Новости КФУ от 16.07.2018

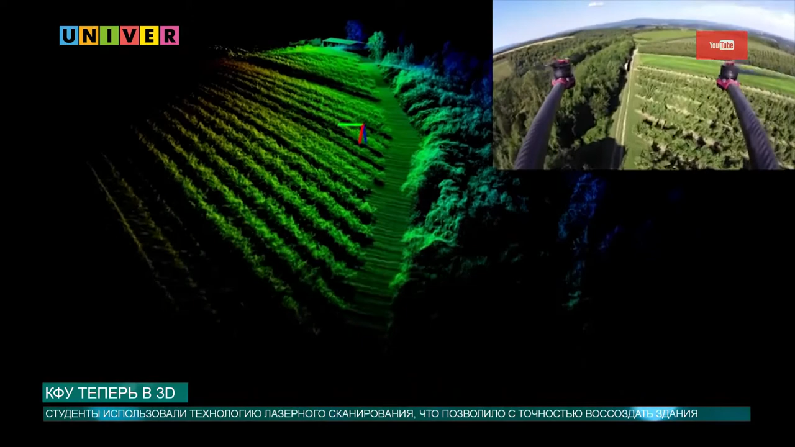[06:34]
Лазерный сканер – это уникальное устройство, которое позволяет за одну секунду произвести до миллиона измерений.